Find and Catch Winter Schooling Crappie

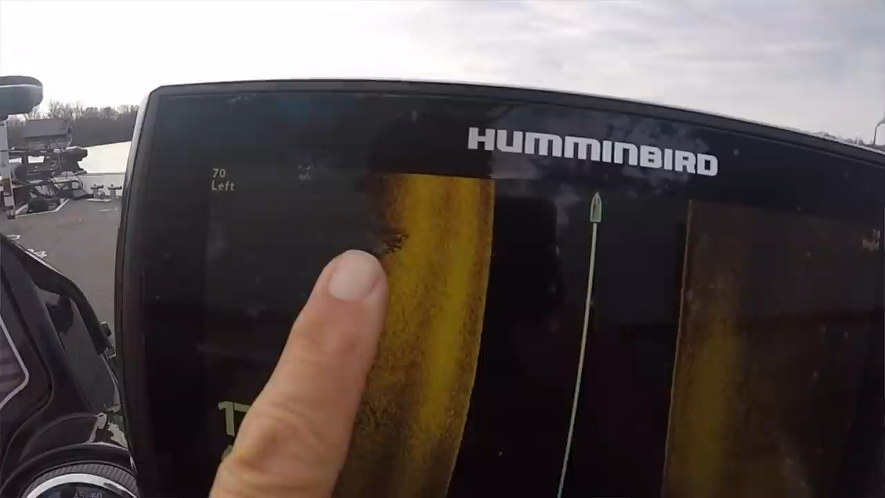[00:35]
We're going to start off with side imaging then key on with the LiveScope and yeah you're going to get some see some awesome footage and it is afternoon. We've only got a couple hours to fish so should be a good time and let me tell you I expect a good time.
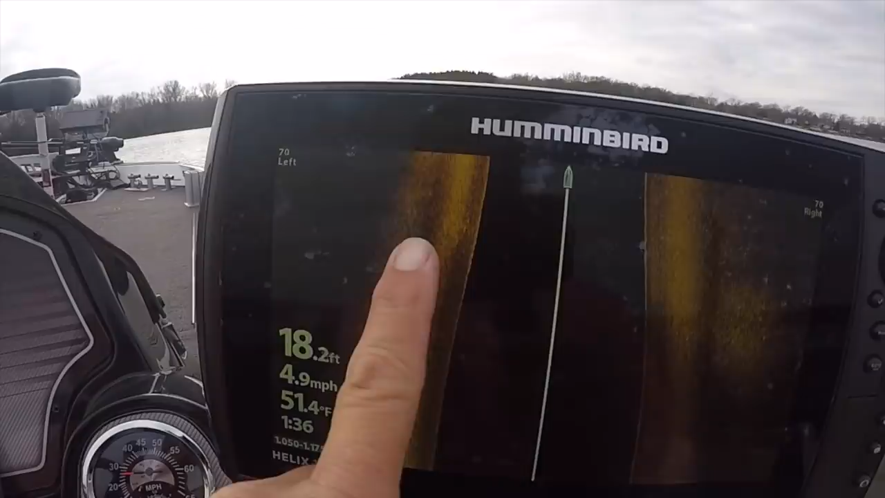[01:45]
On screen: depth 18.2 ft, water 51.4°F, speed 4.9 mph
So all I do is I go around with my side imaging scrolling just like I would a shoreline looking for these schools of crappie.
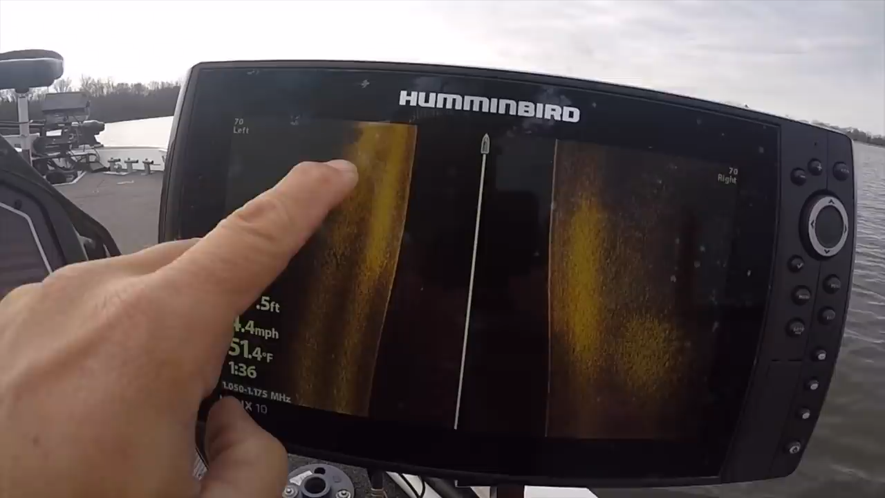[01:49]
On screen: water 51.4°F
Really no secret there folks. Here I am pointing them out. Let's catch some fish.
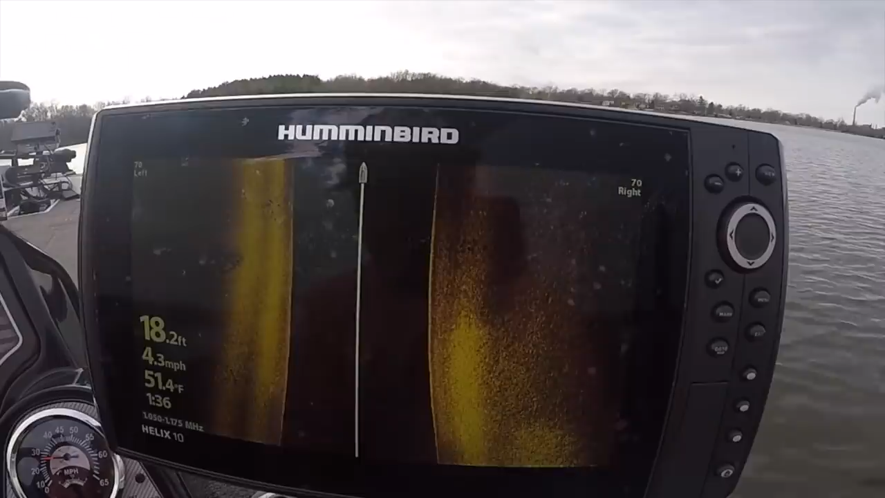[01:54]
On screen: depth 18.2 ft, water 51.4°F, speed 4.3 mph
Okay so we found a bunch of schools. You saw that about four or five of them immediately. So we come up to our LiveScope.
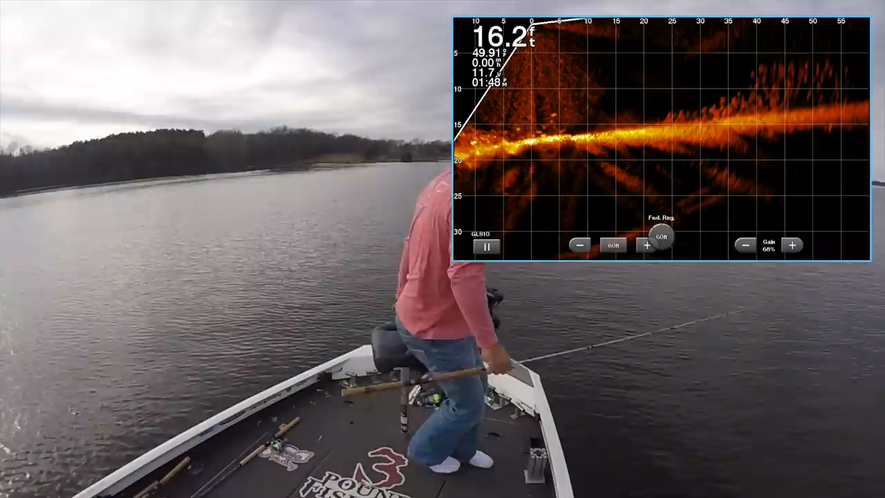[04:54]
On screen: depth 16.2 ft
So what you're seeing right now is a pile of fish. Out there in the distance at 50 feet. They're kind of moving. But this is such a shallow pile that I'll throw a jig at it instead. So anytime those fish are less than nine feet, I'd much rather throw a jig at it. You can sneak up on them. A lot of people do. But there they are right there.
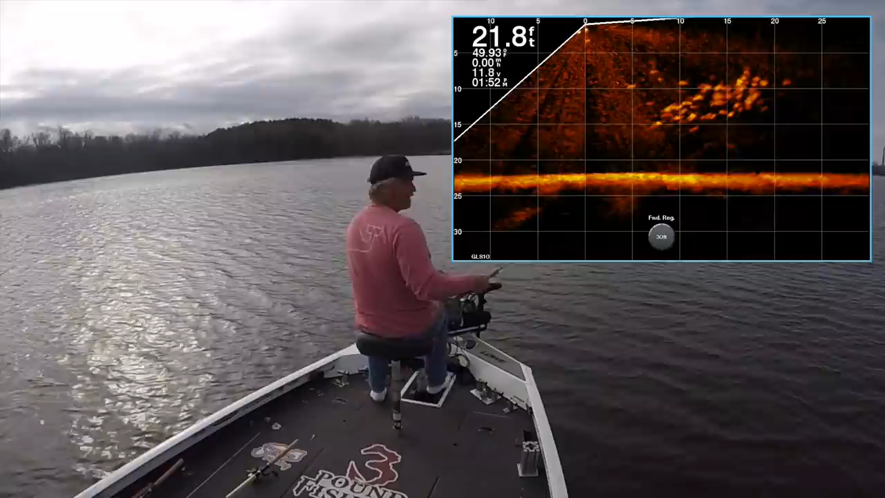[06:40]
On screen: depth 21.8 ft, water 49.93°F
Boy, they are lightly hitting it. You're seeing that action. So until you find whatever the right bait is, you're going to get a lot of these short strikes.
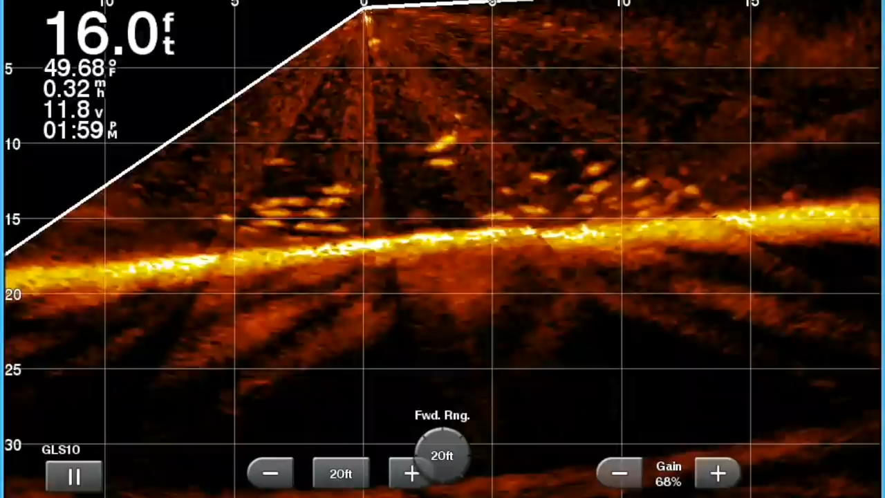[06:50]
On screen: depth 16.0 ft, water 49.68°F
They're just going to put their nose on it just like it is right here. And then boom, it's a miss. So the other thing I wanted to talk about is that when these fish are shallow like they are right here, when you come on top of them, you're going to make them scatter.
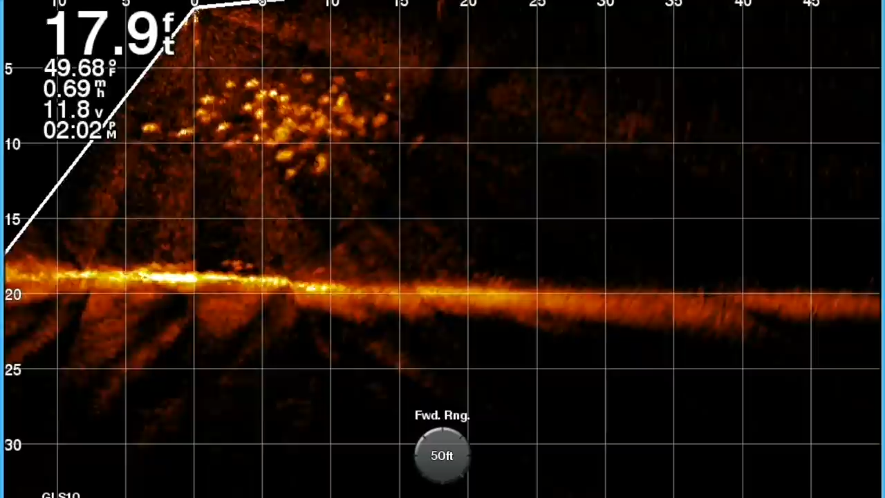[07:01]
On screen: depth 17.9 ft, water 49.68°F
You might have a shot at one immediately. So you're targeting only maybe one fish, maybe not one individual fish, but just hoping to get one fish out of the school.
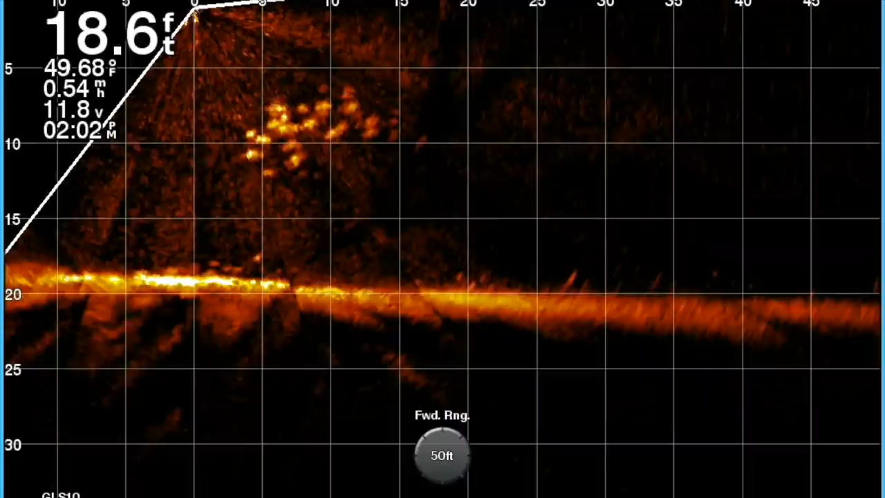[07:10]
On screen: depth 18.6 ft, water 49.68°F, speed 0.54 mph
But the smarter play here is definitely to cast at fish that are this shallow. But I'll tell you what, we did put a lot of fish in the boat. And here's one of the bigger fish of the day, but it's a great day.